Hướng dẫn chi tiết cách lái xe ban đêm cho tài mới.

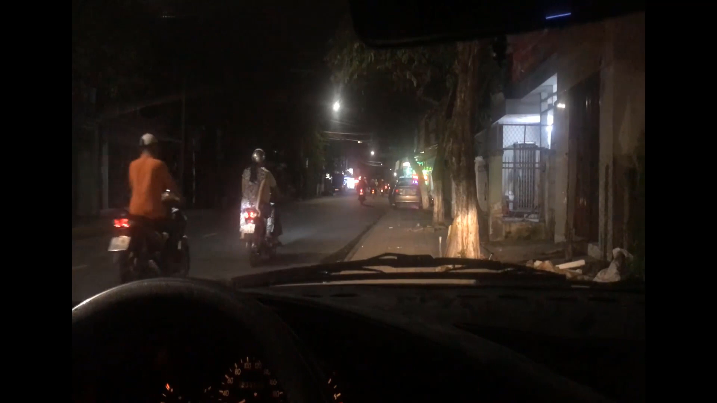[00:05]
Hello mọi người, hôm nay mình sẽ thực hành cho mọi người kỹ năng lái xe ban đêm trong thành phố nha.
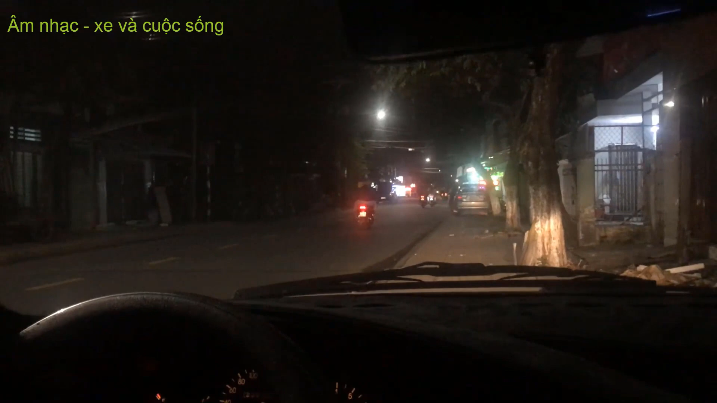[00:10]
Giờ mình xuất phát thôi, sẵn đi chơi mình quay cho mọi người xem luôn. Xuất phát thôi ha, hãng tay ha, vô số 1 rồi bắt nhanh trái ra từ từ. Nhớ là khi mình lên xe mình ra thì mình ra từ từ, mình không có gấp, không có đâm cái ào qua liền nha, rất là nguy hiểm. Rồi khi mà xe lăn bánh rồi á thì bắt đầu mình vô số 2.
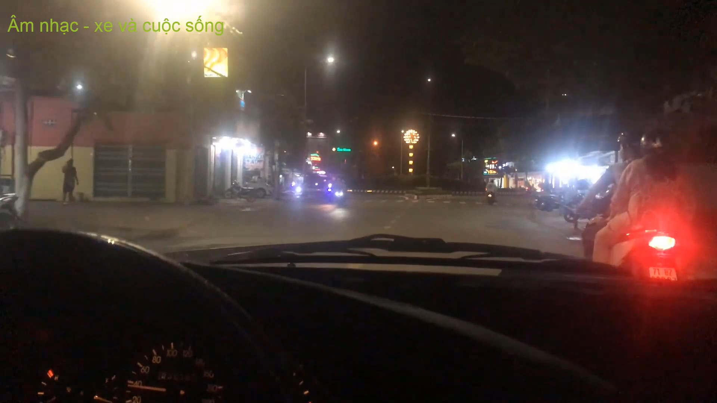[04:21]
Giờ đây là mình sẽ bo qua trái nè, mình sẽ bắt xi nhan trái, cắt con số 3, rồi rê con nha. Ở đây gọi là rê con, vẫn giữ nửa con thôi, quan sát hai bên cho kỹ. Xong khi mình vô đường Binh rồi mình cứ quan sát phía trước, quan sát phía trước để mình chạy. Chứ một số bạn là khi mà chạy tới vùng Binh á, những bạn mà mới tập lái thường bỡ ngỡ nhất là vùng Binh, vô vùng Binh cứ nhìn qua nhìn lại qua lại vậy, mình không quan sát phía trước thì cũng nguy hiểm.
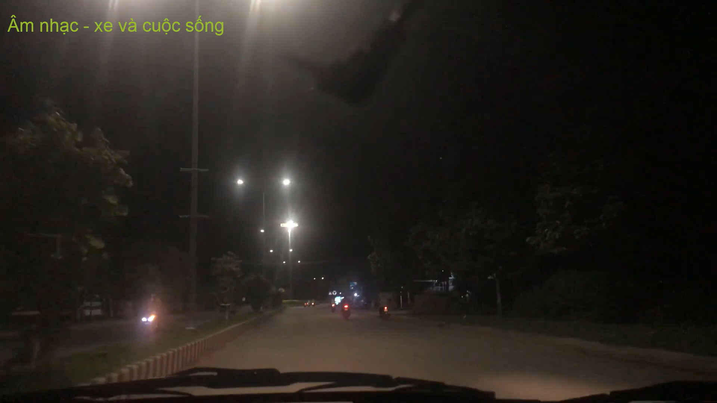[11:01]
Nói gần tới Bùng Binh nữa nè các bạn. Tình huống Bùng Binh nè, bây giờ mình cũng giống như nãy, tới biển báo bây giờ mình rẽ trái nè, mình bo theo phe hướng trái nè.
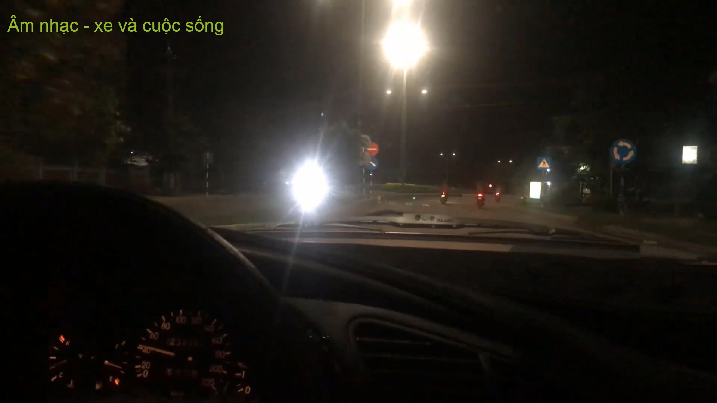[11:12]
Nó cắt con về xuống thấp ha, bắt xi nhan trái. Rồi cứ bò từ từ tới Bùng Binh đi. Rồi mình rê con từ từ đánh lái. Đánh lái thì các bạn đánh nhẹ nhàng thôi nha, chứ không có cầm tay lái cà giật nha. Sẽ gây rất là khó chịu nha, nhất là những người ngồi lên xe mà mấy người mà đi xe không quen mà lỡ mình chở người ta đi mà chạy cà giật hồi tối hết. Đó, bây giờ là ra tới đường có chạy theo len nè, đường quốc lộ nè.
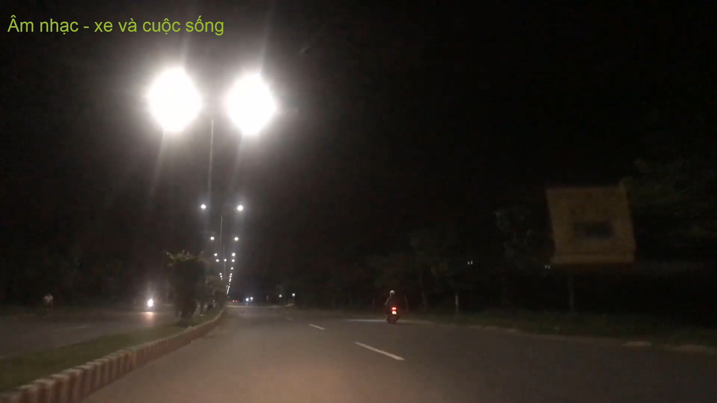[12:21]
bóp càng cái nha, lỡ nhiều khi có tình huống bất ngờ là xe bên kia đâm ngược qua đó nè, như đây nè, gần tới nè đó, mình càng cái cho người ta biết đó. Mặc dù đường trống nhưng mình tập thói quen cho quen các bạn. Nói chung là lái xe phải an toàn. Chạy theo len thì mình không có canh cái tim đường ở bên vai gì nữa, mà mình canh chiếc xe mình nằm giữa hai tim đường các bạn, chứ đừng có chạy lấn tim nha.
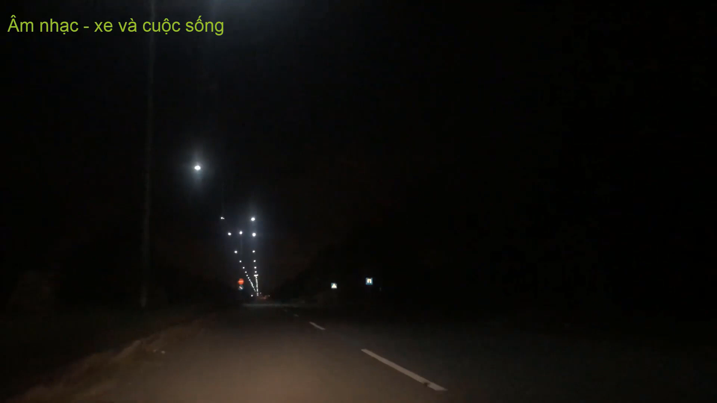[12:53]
Lấn tim nhất là đi quốc lộ mà đi đường dài á, mình chạy lấn tim á thì giao thông sẽ hỏi thăm mình. Đó, muốn qua len nào chạy thì mình sẽ nhanh trước. Ví dụ như giờ đang chạy lên trái nè, mình muốn qua lên phải thì mình nhanh phải, mình qua mình nhìn tiếng phải cái trái liếc coi có xe nào lên không, nói rồi mình qua. Mà ví dụ như xe sau lưng nó thấy mình qua mà không có đúng thì nó sẽ lát mình, thì mình đừng có nên qua, còn nó càng thì nó không qua.